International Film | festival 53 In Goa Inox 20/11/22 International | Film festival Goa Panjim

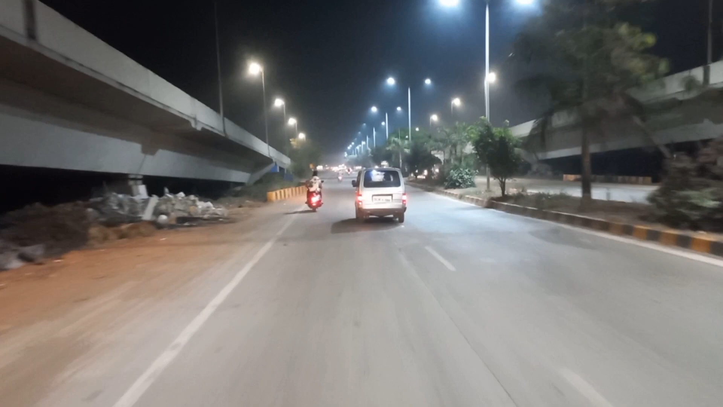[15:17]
अभी ये जाएंगे हम जीएमसी रोड
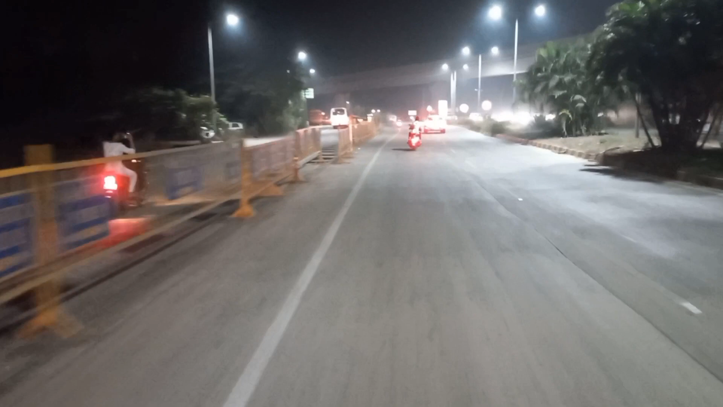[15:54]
इसी रोड में जाना नीचे वाला में। हाँ नीचे वाले में जाएंगे।
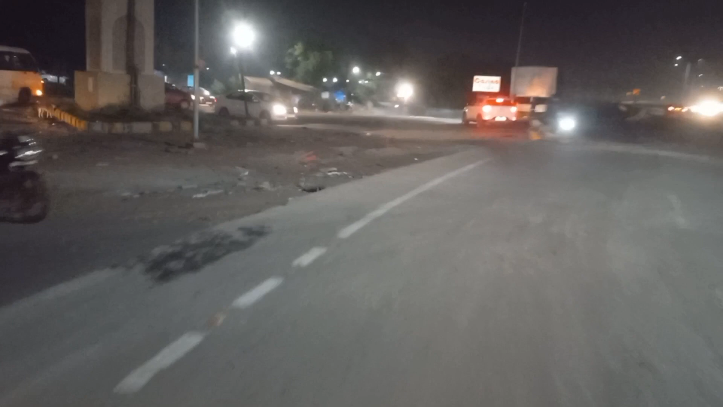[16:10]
चलो चलो उधर सीधा जाओ, सीधा जाओ, नीचे से जाओ, नीचे से जाओ।